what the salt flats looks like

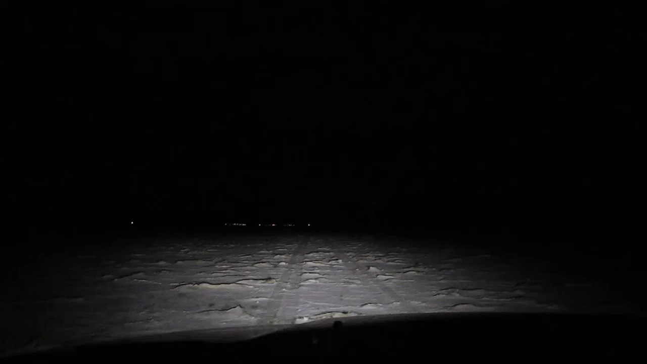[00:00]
All right, I don't know if you can see this, but this is why running on the salt flats not on an unprepped track is a bad idea.